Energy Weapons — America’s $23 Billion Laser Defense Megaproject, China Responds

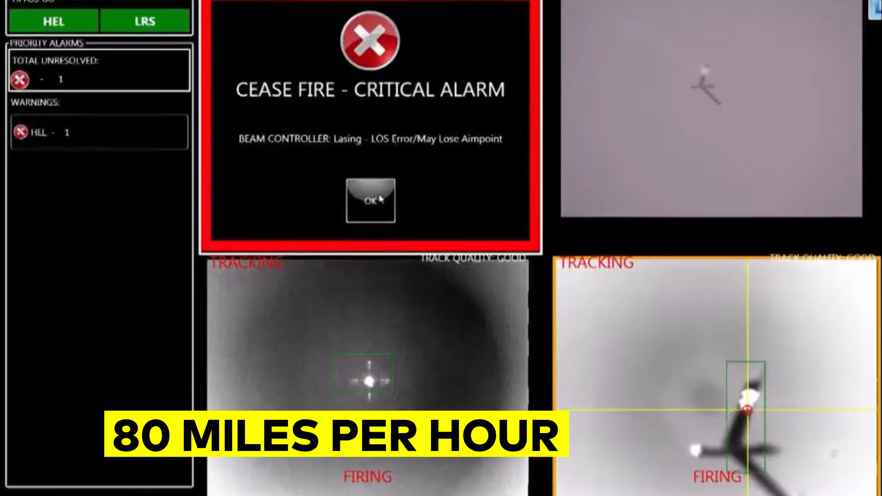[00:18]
Two seconds of sustained fire. The target's composite shell superheats to 1,400 degrees.
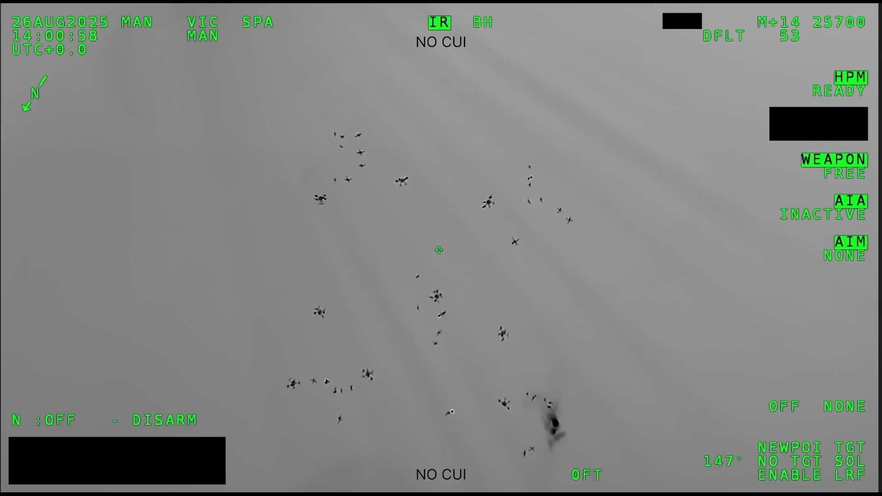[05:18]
The Army's palletized high-energy laser shot down 60-plus unmanned aerial systems in operational demonstrations. High-powered microwave weapons disabled drone swarms without kinetic interceptors.
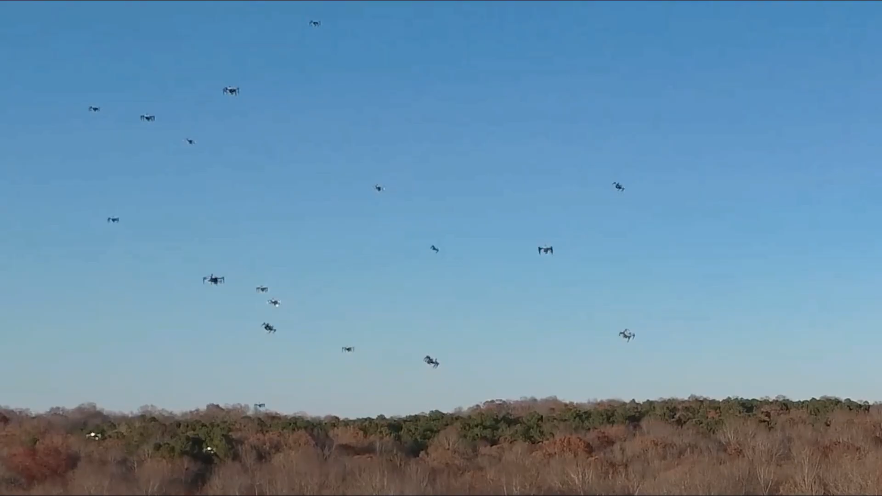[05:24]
Each test proved that directed energy could defeat real threats under realistic conditions.
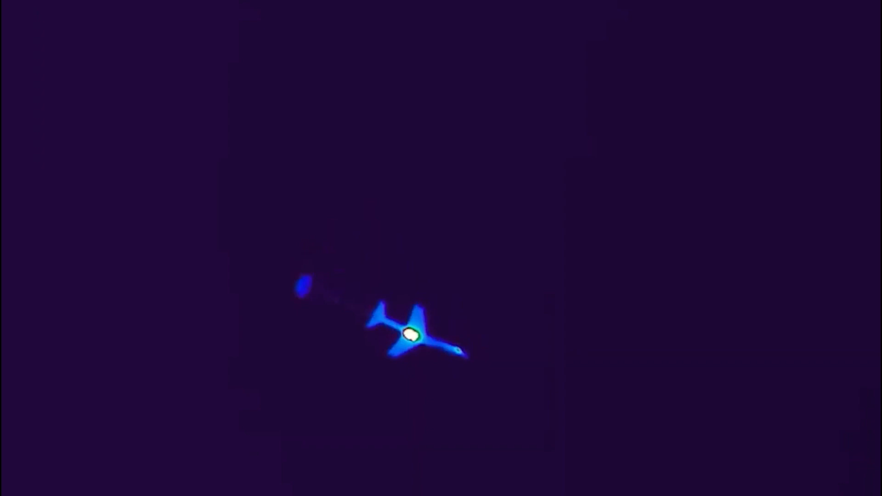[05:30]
Red Sea, 2034.
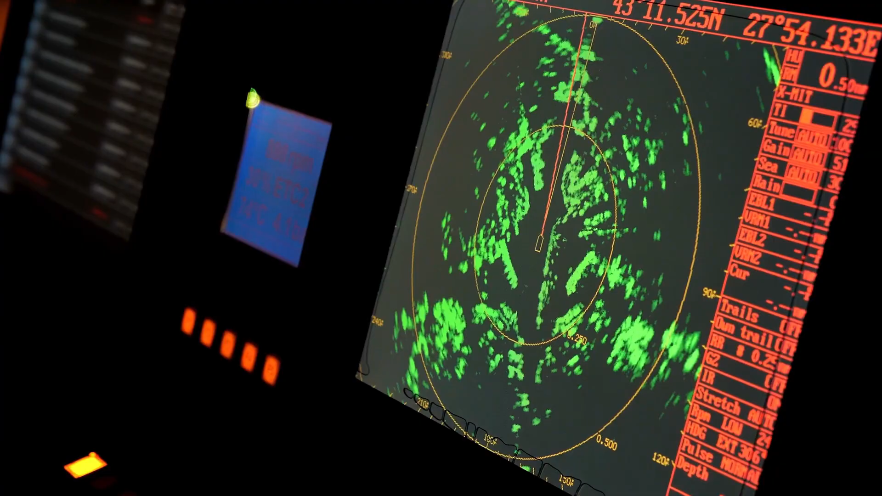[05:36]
An American destroyer detects contacts. 30 unmanned aerial vehicles inbound at low altitude, spread across a hundred-mile front.